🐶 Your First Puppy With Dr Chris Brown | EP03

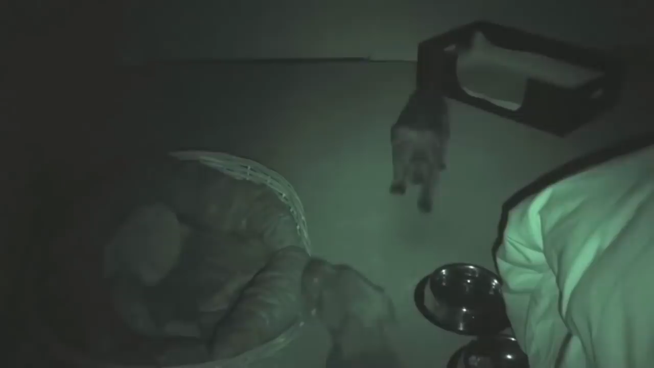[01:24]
While you're sleeping, she's up having maybe breakfast.
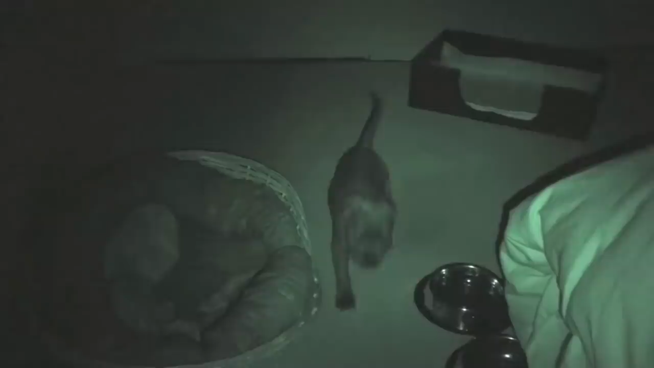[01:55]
Then she disappears. She is. I'm interested to know what Sisu's doing behind that bed. Eating something. There could be another explanation.